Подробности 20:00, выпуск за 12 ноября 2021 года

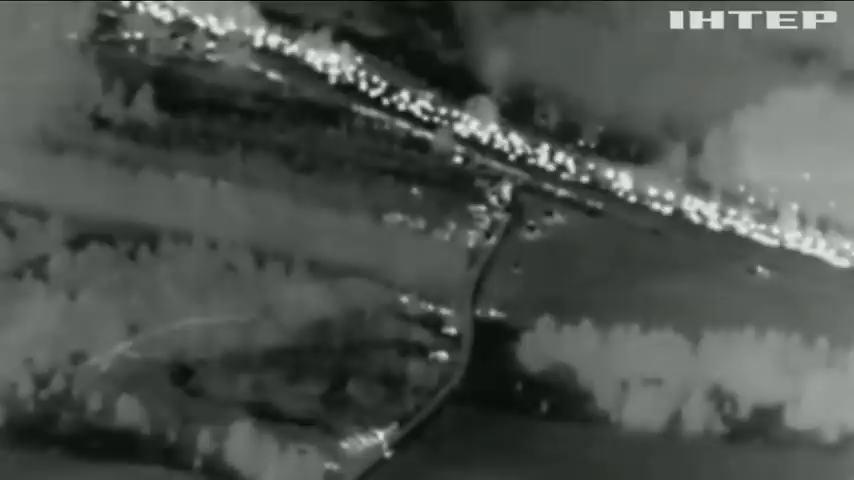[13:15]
На них добре видно, як біля лінії кордону постійно рухаються групи людей.